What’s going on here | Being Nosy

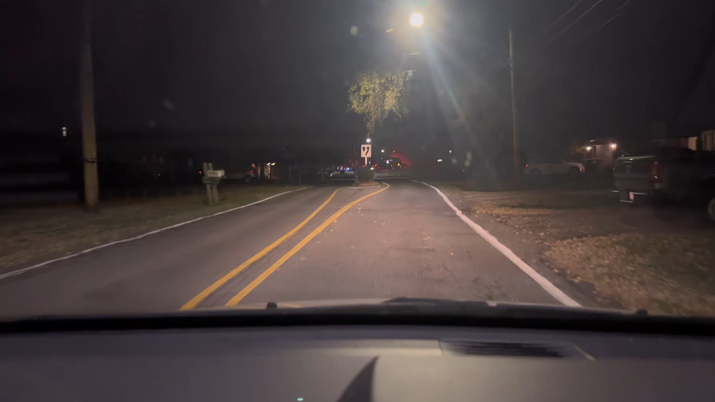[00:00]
what they got going on up here man oh shit wait they got like this stick blocked off damn oh there's only two of them
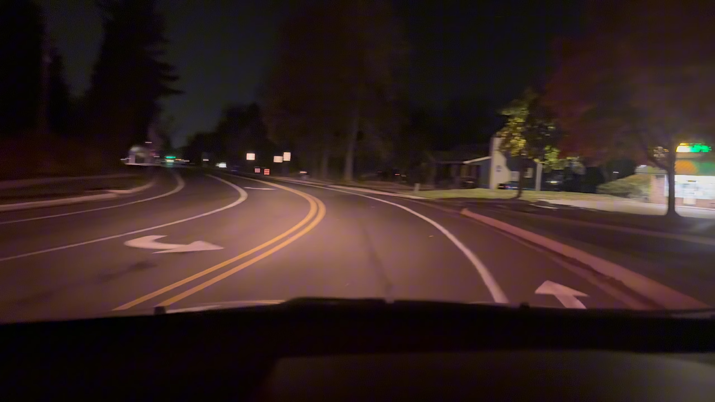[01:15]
I'm hoping I'll see some action y'all but I didn't let's see shit a cop sitting there at a QD put his lights and shit off that was dangerous somebody could pull in there and not even see his ass he could turn his lights on man man man night night it's like it's 1245 in the a.m.